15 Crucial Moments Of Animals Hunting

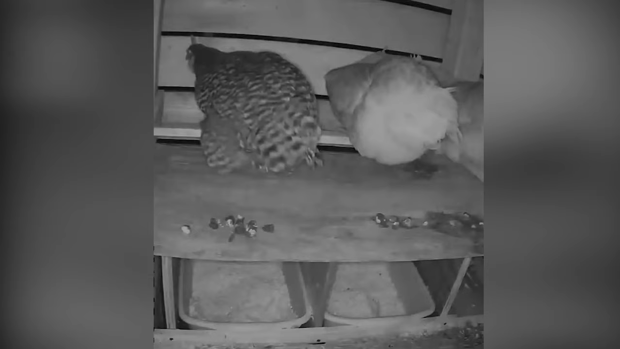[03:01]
a raccoon lifts the aluminum roof off a chicken coop and
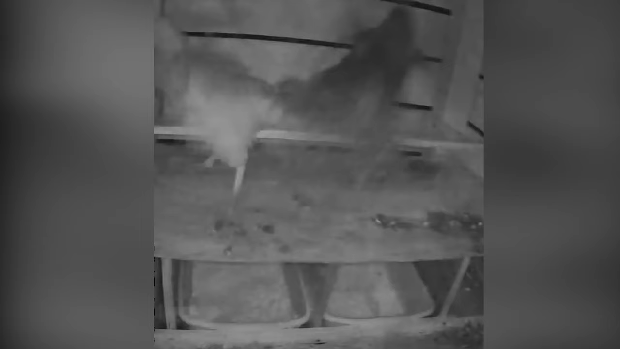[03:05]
tries to snag away some chickens lucky for the chickens the owner of the coop hears the
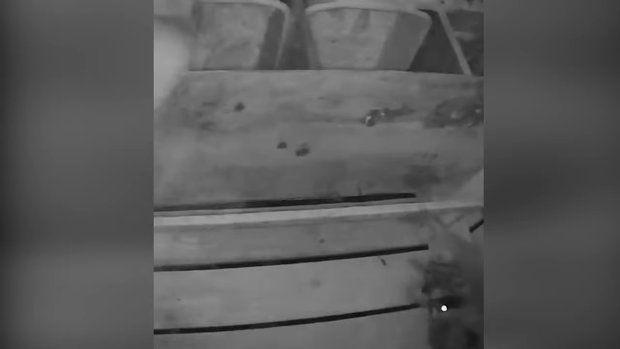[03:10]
chickens crying and expels the raccoon before it's too late using a night vision game camera a man caught two raccoons going into his pen and killing his chickens they killed one and
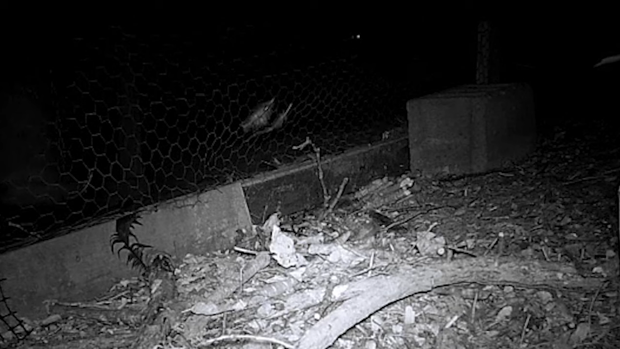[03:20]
returned several times throughout the night for more in just a few nights they managed to kill at least 13 hens because the raccoon in this video was scared away by the chickens once the owners thought it was safe to leave the chicken coop door open but the raccoon returned for more action and he gave the owners a hard lesson after he killed some of their chickens these animals must never be underestimated especially when they are starving and hunting for their survival a lone chicken stands outside in the
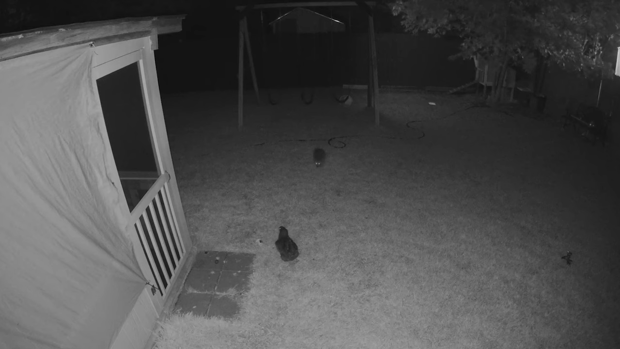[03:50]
middle of the night but when a raccoon approaches and attacks the chickens the chicken runs away with the raccoon in hot pursuit the chicken makes so much noise the owner of the house steps out to see what's going on but he doesn't see much he goes back inside to get a flashlight and scopes the yard but doesn't find either of the two animals did the raccoon finally manage to
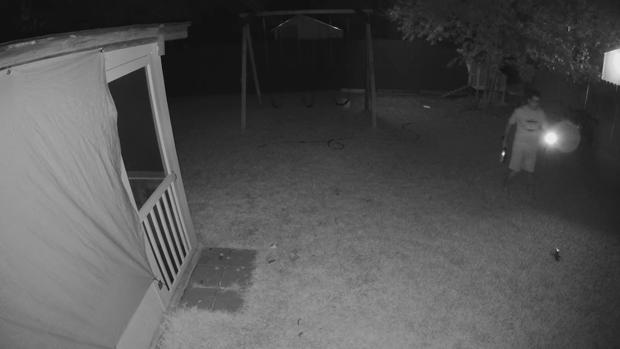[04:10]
kill the chicken i guess we'll never find out because the video cuts short number